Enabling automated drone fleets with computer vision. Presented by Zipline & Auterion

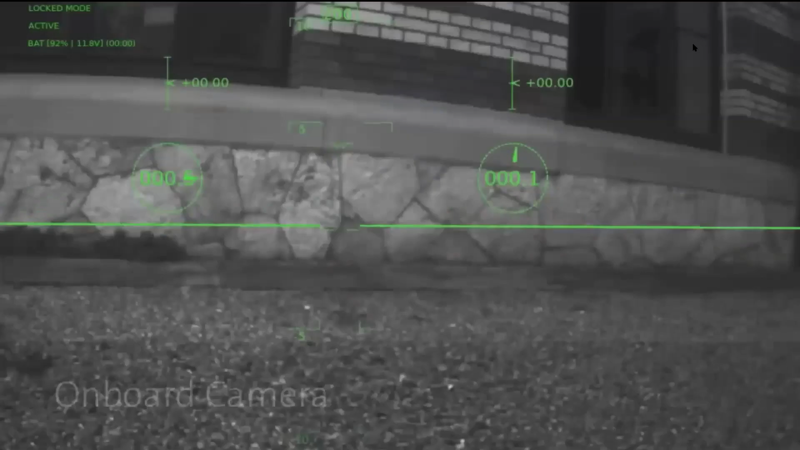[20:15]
And what we did here was following the wall and then 3D reconstructing it.
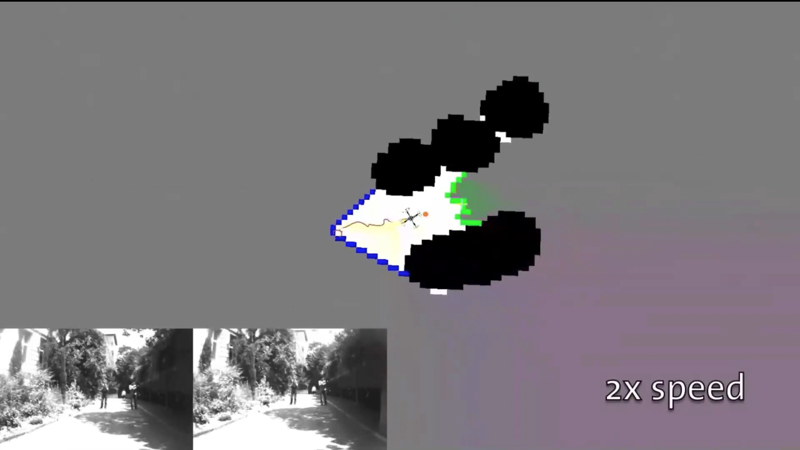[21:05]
It identifies frontiers, the blue and green line,
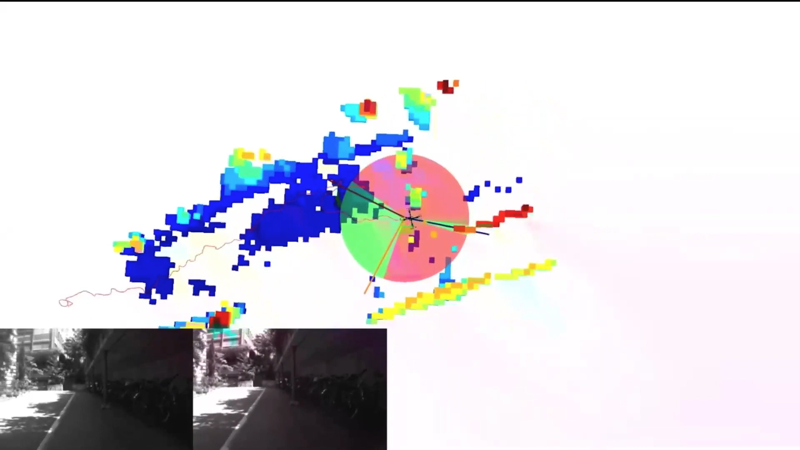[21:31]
like this pole over here, and then it navigates around them. So again,
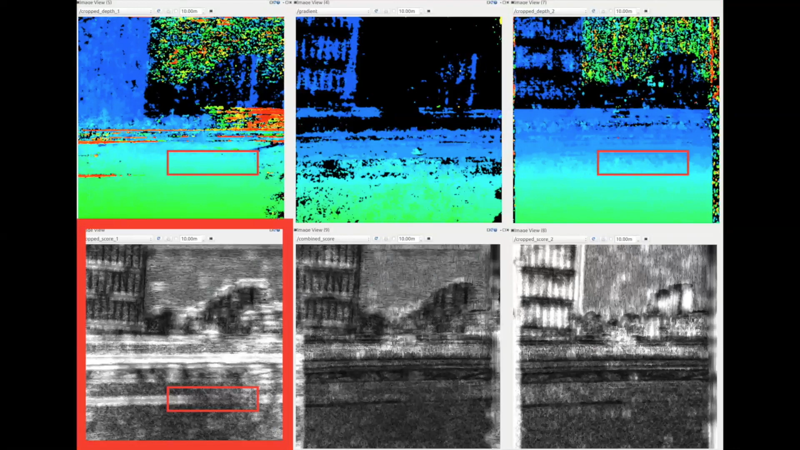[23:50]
Right is the vertical pair, which has a really good reading on that section of the bridge. And then if you fuse the confidence maps, you end up with the center image and the center confidence map for stereo. And that way you actually can solve for power lines effectively. And that's of course expensive computation. So we ran that on an FPGA and with an FPGA system. So that overall gets you then real-time.
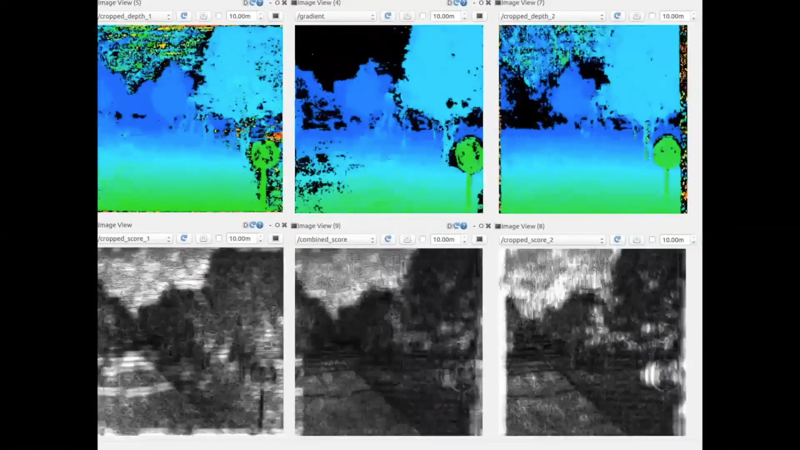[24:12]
This is actually real-time captured from the system. This is just screen captured from Arvis, as you can see. And this is the center occupancy map you get. And so you have no artifacts there.
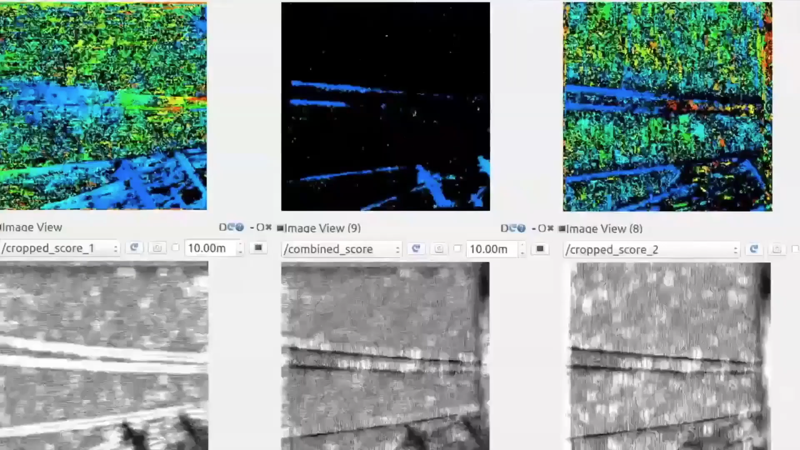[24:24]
These are power lines. The normal stereo pair really can't see them well.
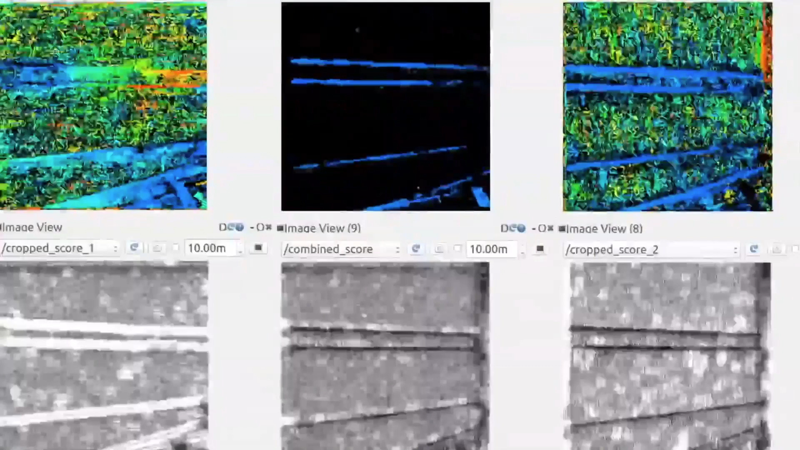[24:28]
You have really clean result against the background.
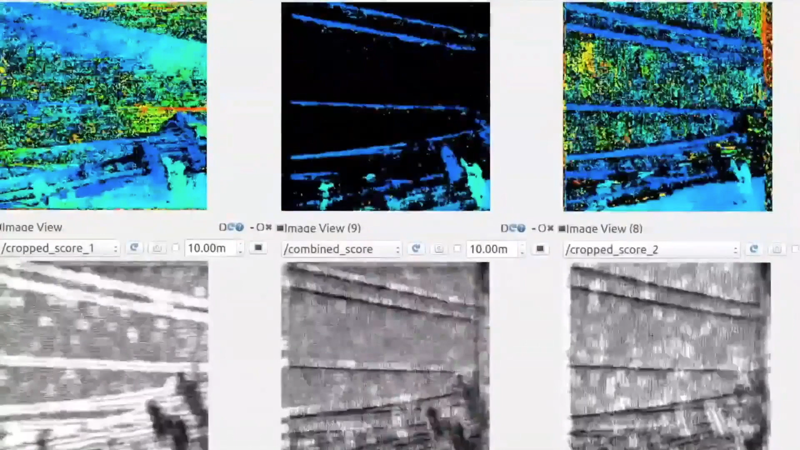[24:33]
And then for the vertical poles, you start to have issues here in the same way that are not present in the fused result.
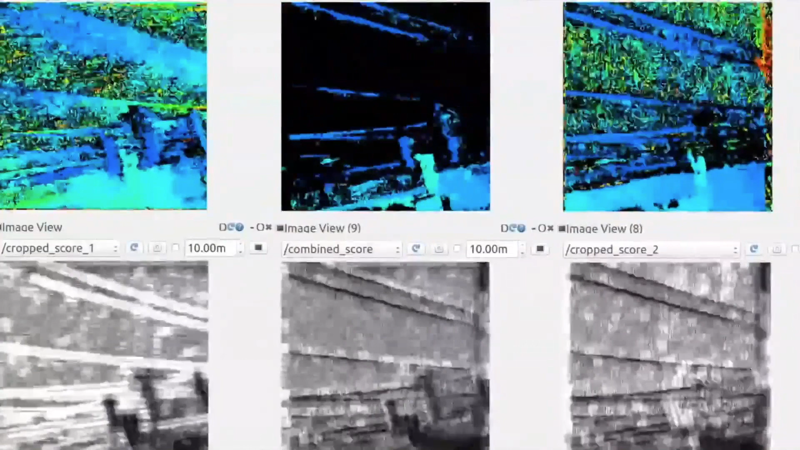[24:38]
So that's something the industry still needs to solve.